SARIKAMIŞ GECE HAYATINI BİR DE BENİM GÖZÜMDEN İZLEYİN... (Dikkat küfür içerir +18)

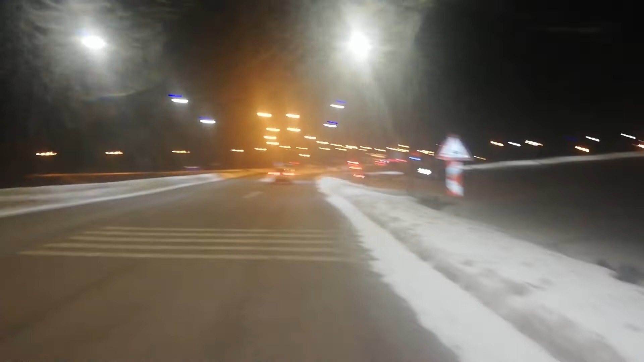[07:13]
İyi bir yol bugün çek. Açık. Düngarlıydı değil mi bu yol? Hı hı. Temizlenme. Temizlenmes lazım zaten. İşlek bir yol. Burası cadde ya. Her yerden. Bak şurada zaten şehrlerin arası yok. Bak ben öyle. Buralar temizlenmes lazım. Zaten işlek cadde.
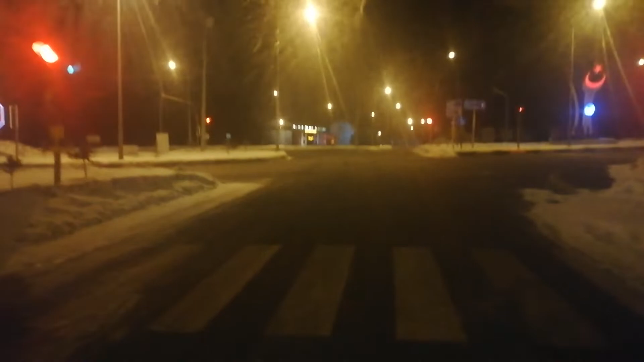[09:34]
Bak burası şehirler arası Devlet Karayolu şimdi. Sağımıza solumuza bakalım. Geçelim. Buradan böyle gidersen Erzurum'a gidiyorsun. Böyle gidersen Gars'a gidiyorsun. Böyle gidersen Sarıkamış'a gidiyorsun. Bak devamı ödür. Şöyle bir tane Ankara gücü bayrağı olsa şuraya yapıştırırız şimdi. Yok getirmeyi unuttuk.